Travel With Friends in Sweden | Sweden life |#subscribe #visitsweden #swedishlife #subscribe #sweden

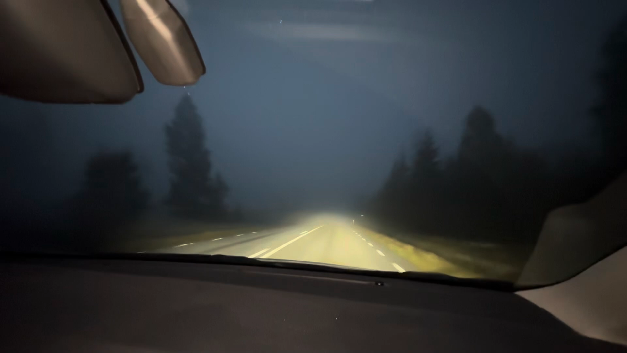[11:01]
बिल्कुल कुछ भी नज़र नहीं आ रहा, बिल्कुल रात के मेरे ख्याल में 2 से 3 बज रहा है इस तरह का लग रहा है। और अभी आपको टाइम मैं दिखा देता हूँ, और अभी